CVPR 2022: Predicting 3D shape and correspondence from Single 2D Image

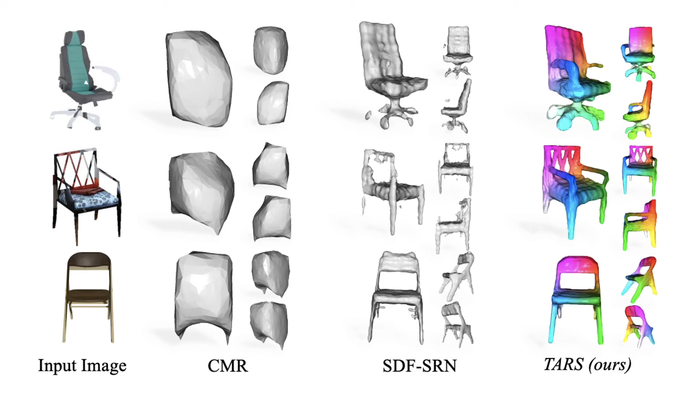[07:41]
In comparison to SDF-SRN, we additionally learn correspondences without any direct supervision.
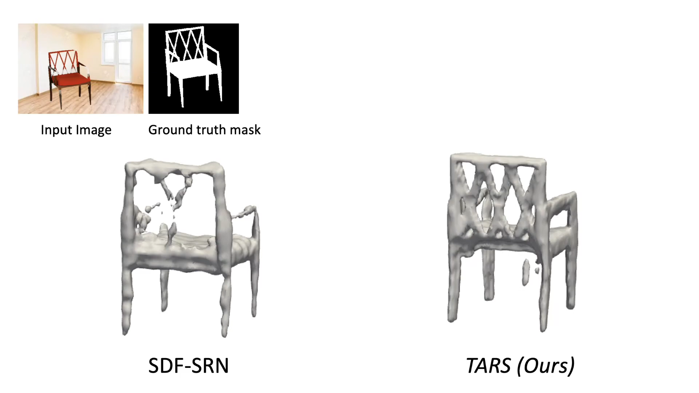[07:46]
Thanks to the learned deformation field, our deconstructed shapes are much cleaner and have lesser artifacts.
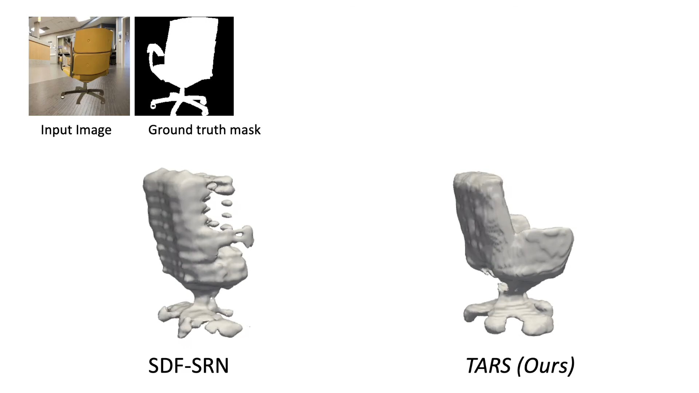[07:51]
Let's review the results on the challenging Pix3D Chairs dataset.
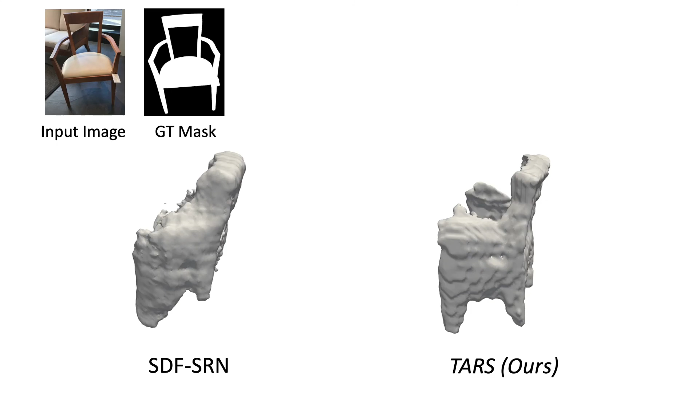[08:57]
Notice the reconstructed hole in the back of the chair.
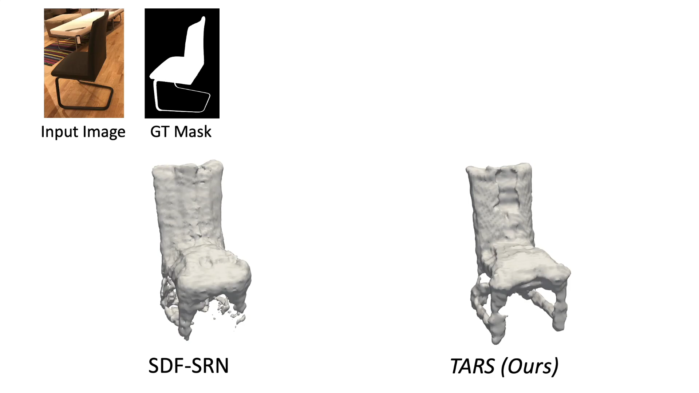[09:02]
Here are few examples of the reconstructed 3D planes.